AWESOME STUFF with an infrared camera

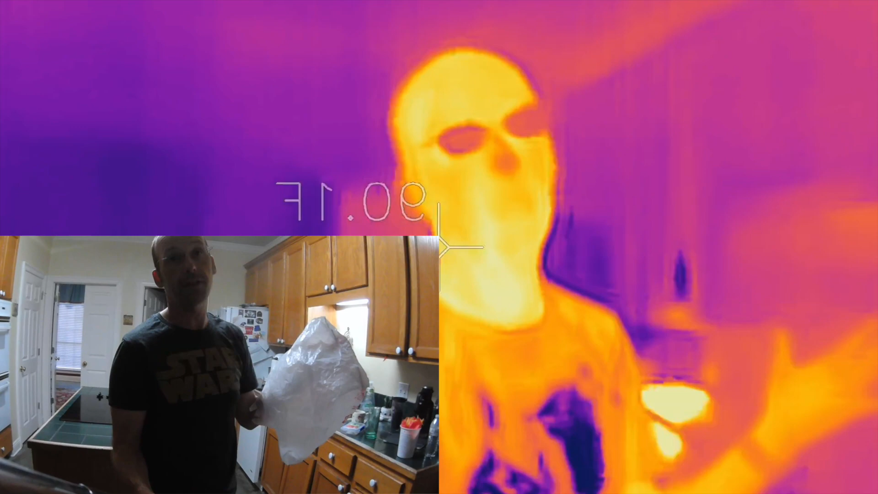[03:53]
On screen: spot 90.1°F
and that's pretty cool check this out here's something similar I'm trying to go through a lot of these cool things so you can see
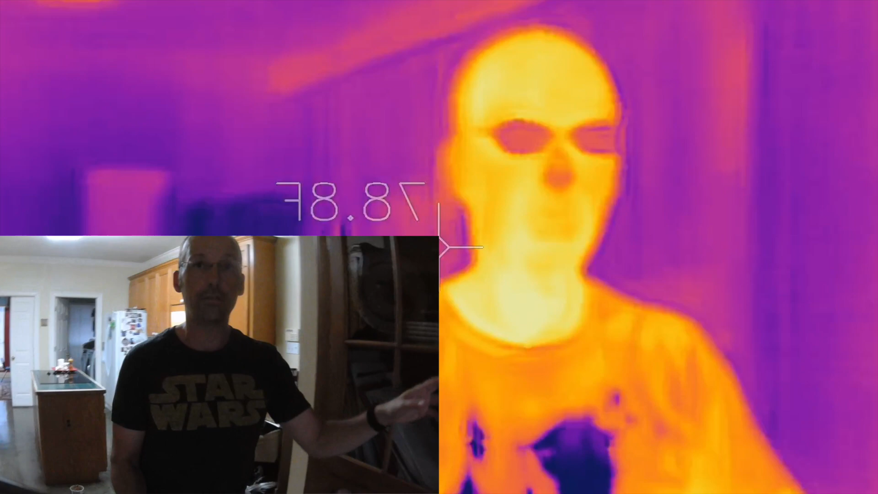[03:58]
On screen: spot 78.8°F
here is a glass so
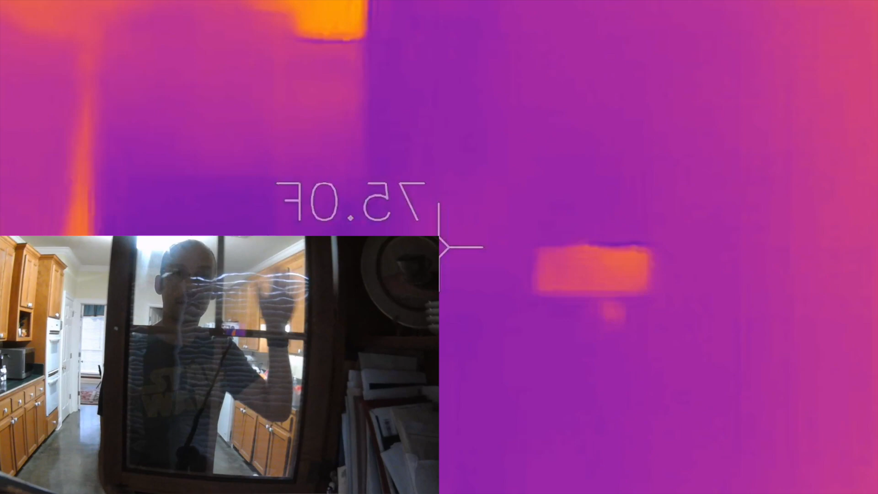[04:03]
On screen: spot 75.0°F
you'll see here that you can see me in the visible camera but you can't see me in the infrared
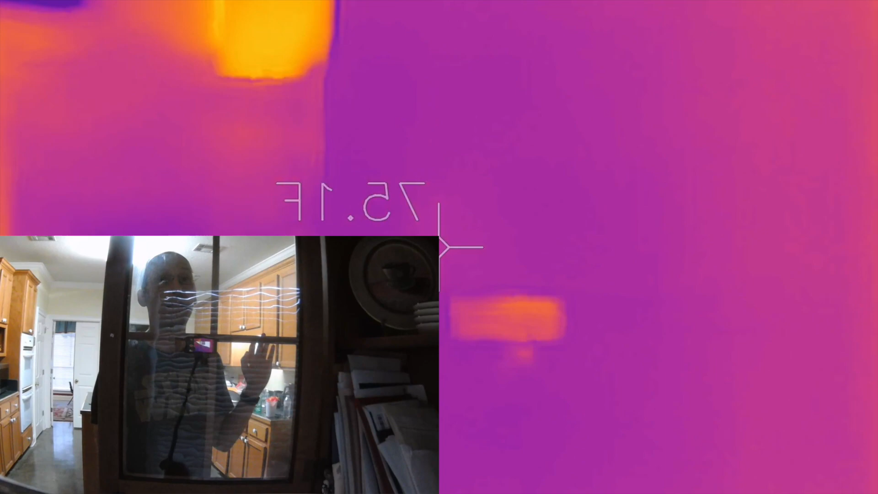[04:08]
On screen: spot 75.1°F
and in fact you can actually see the camera because the the infrared now I'm
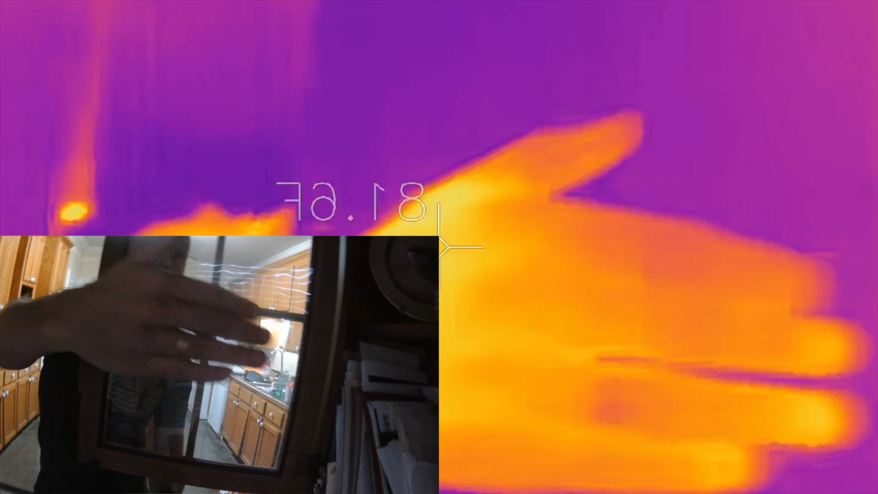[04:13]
On screen: spot 81.6°F
hanging on this side comes through from the camera the camera's hot and reflects off that infrared
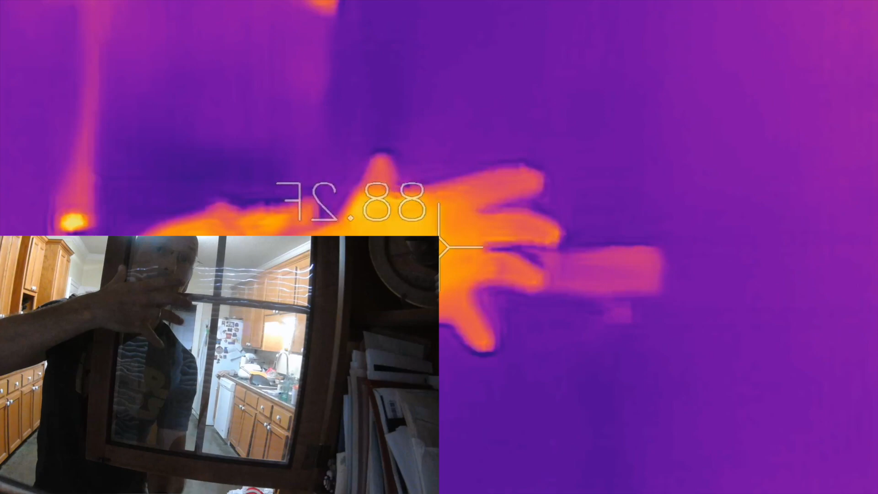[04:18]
back to the camera so you're actually seeing yourself see my hand I can see the reflection of my
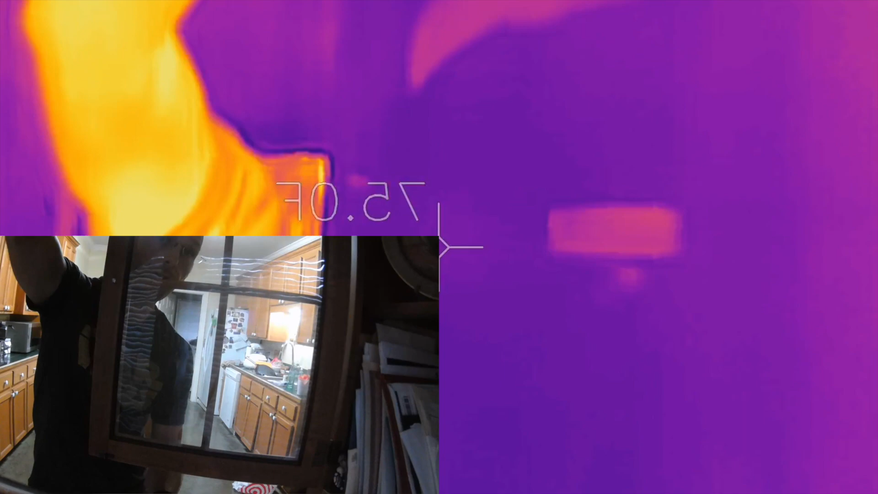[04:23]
On screen: spot 75.0°F
hand check that out it's like a mirror in the infrared although
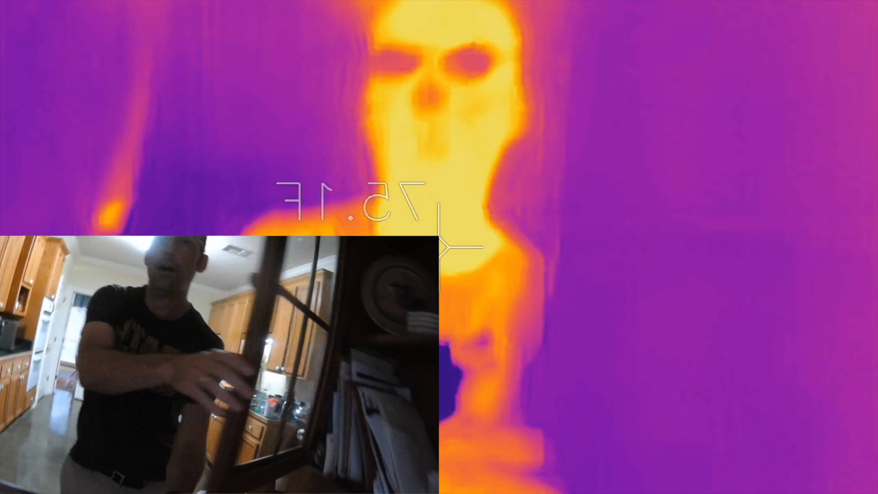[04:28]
On screen: spot 75.1°F
in the visible light it's like glass okay should I oh I didn't need to show
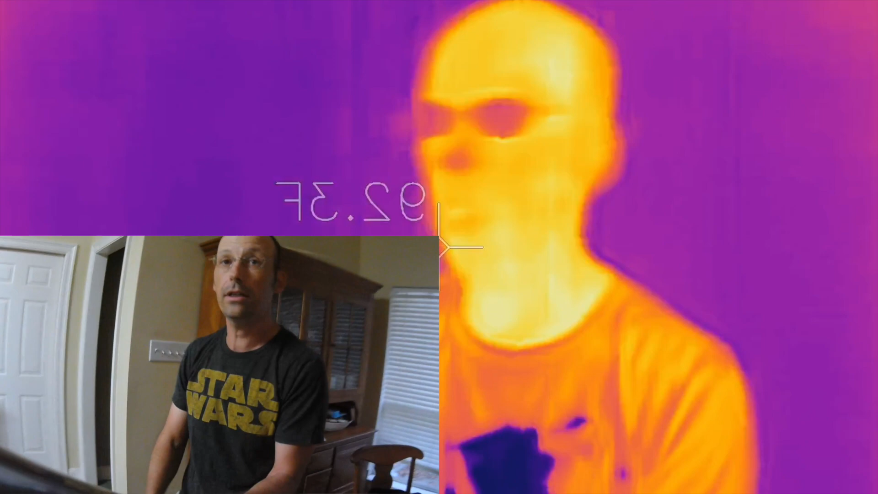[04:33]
On screen: spot 92.3°F
you one more thing I didn't do this this one's really cool too I'm gonna show you two more things here is
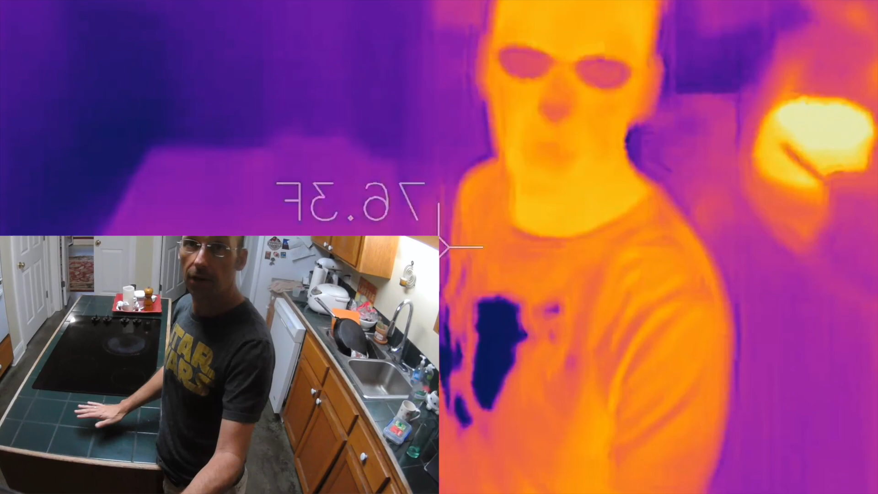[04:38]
On screen: spot 76.3°F
my hand on the counter again watch what happens if I rub
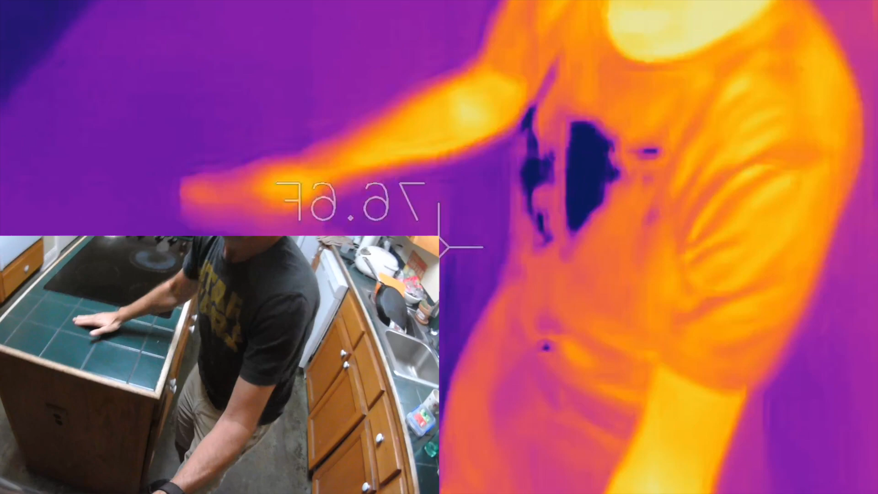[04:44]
On screen: spot 76.6°F
look at that friction makes things get hot my hand
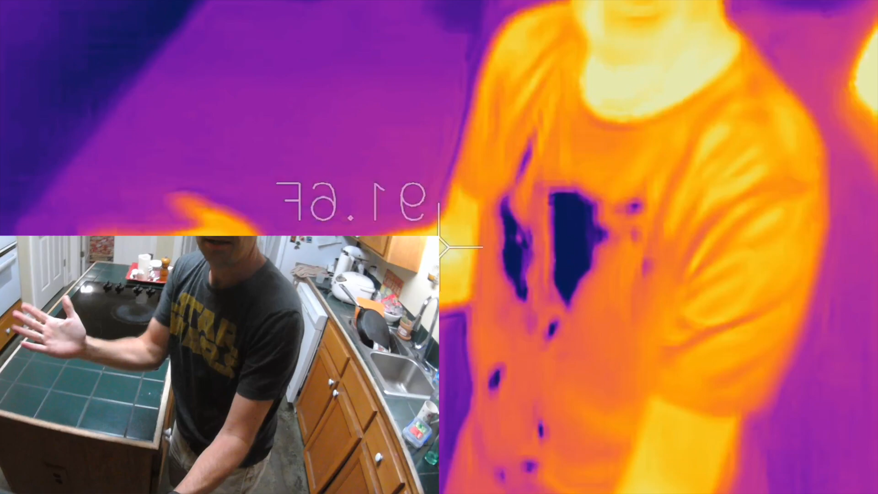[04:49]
On screen: spot 91.6°F
is getting hotter too check that out one more thing let's just look behind me
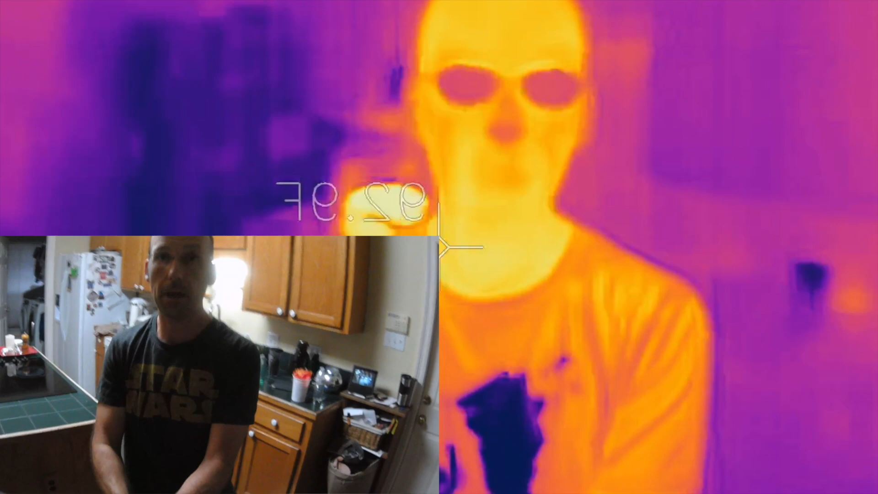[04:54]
you see this right here it's like what's that thing on fire back there nothing that's
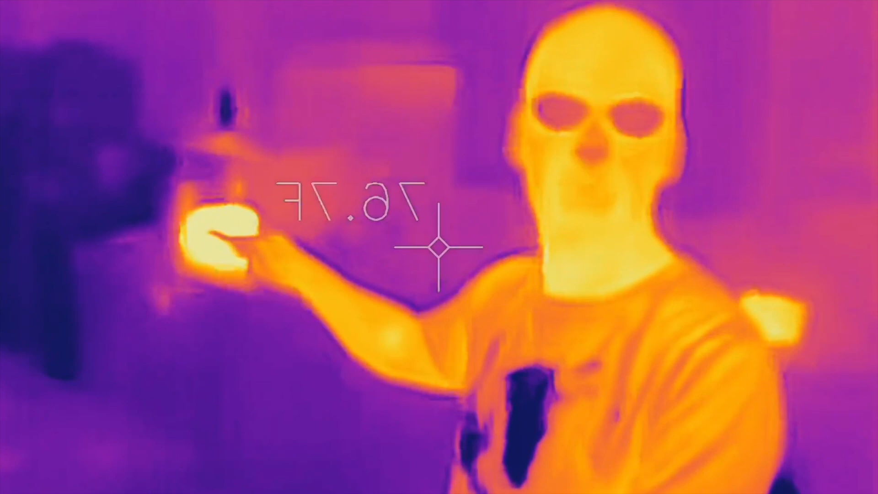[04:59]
On screen: spot 76.7°F
my rice cooker I'm making rice for dinner so it's hot and over here we have a little
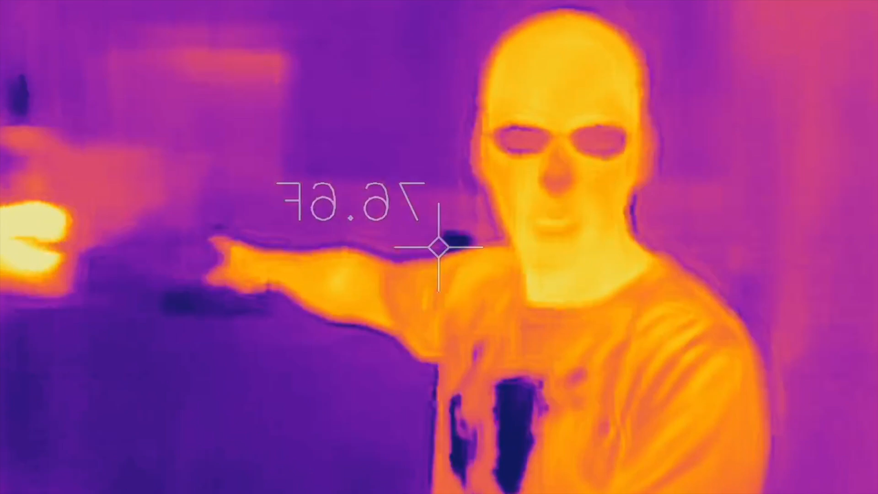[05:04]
On screen: spot 76.6°F
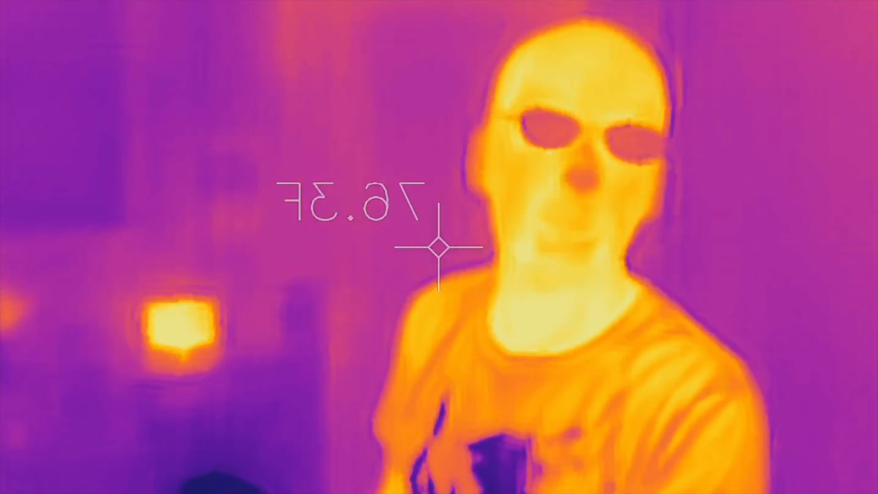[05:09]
On screen: spot 76.3°F
electronic device I don't want to say its name because it knows who it is and it's hot all those things that you plug in they get hot okay so they they're using up
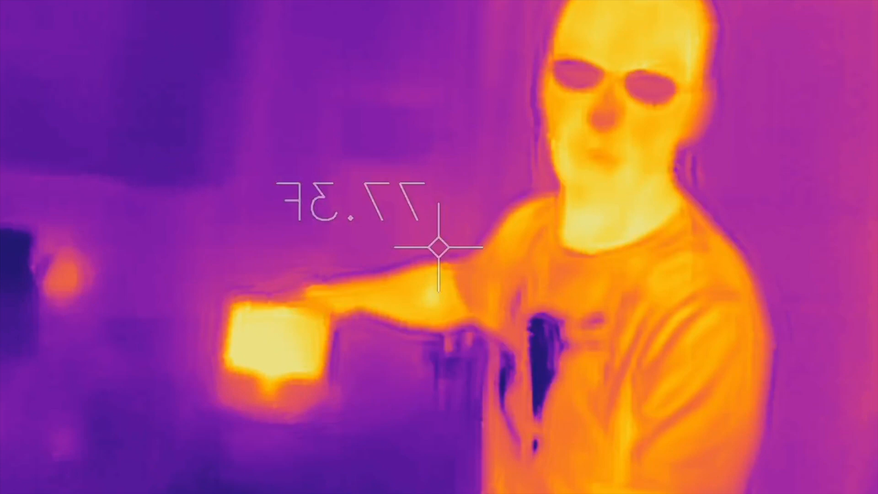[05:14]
On screen: spot 77.3°F
energy no no matter what state they're in you can walk around and look at all the things